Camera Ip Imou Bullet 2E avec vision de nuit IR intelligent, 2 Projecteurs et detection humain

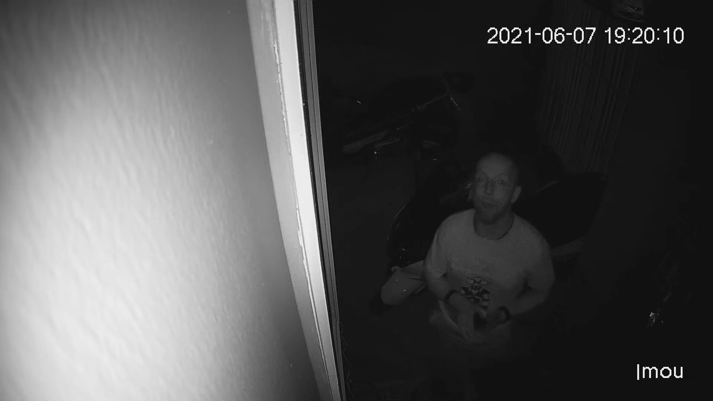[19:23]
voilà par rapport où était la caméra et tout on voit on voit ce qui se passe soit on aura un mode alors c'est vrai qu'il ya un mode quand même elle est quand même ultra sensible cette caméra je mettrais une vidéo maintenant où bah moi je l'ai fait
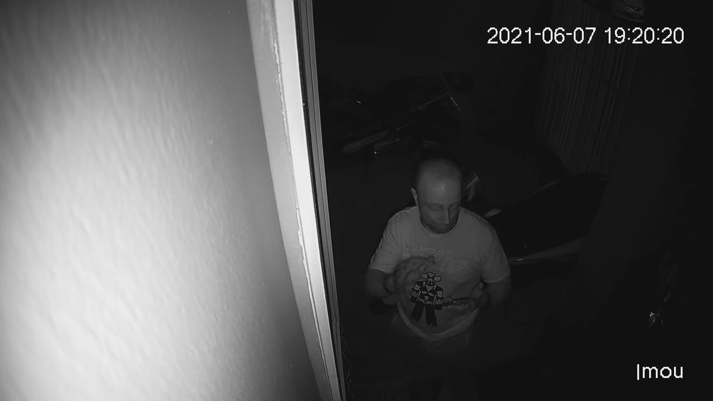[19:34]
en plein en
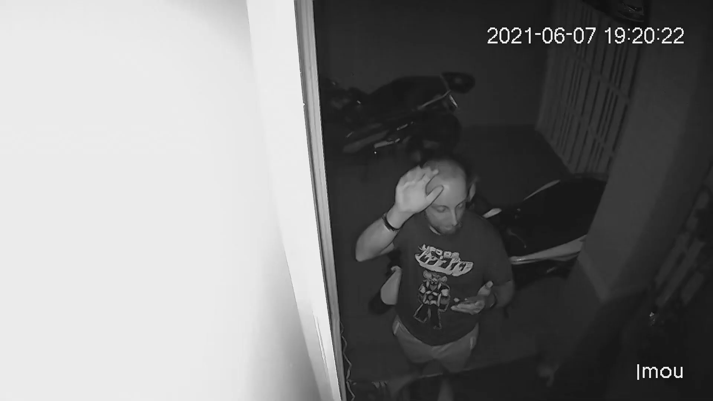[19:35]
pénombre dire qu'il faisait quand même vachement sombre et j'ai comparé avec mon téléphone et on voit que la caméra est quand même beaucoup plus sensible du coup je suis allé voir je suis allé
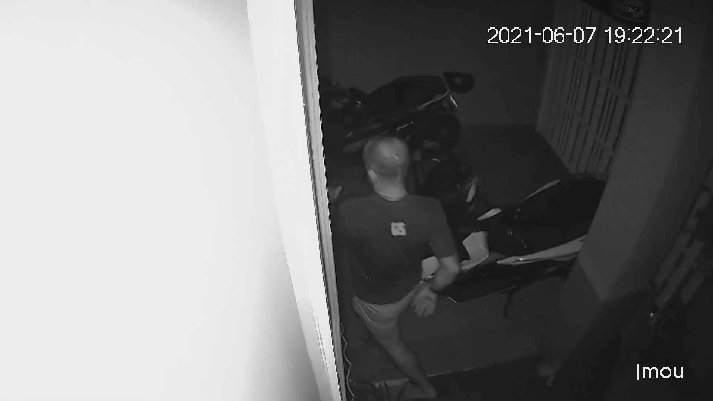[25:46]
zoomera si elle est un peu loin et tu préfères qu'elle zoom automatiquement sans avoir besoin de taper dans le zoom ou si tu veux plutôt un angle large pour filmer beaucoup de choses bon elle filme en full hd tu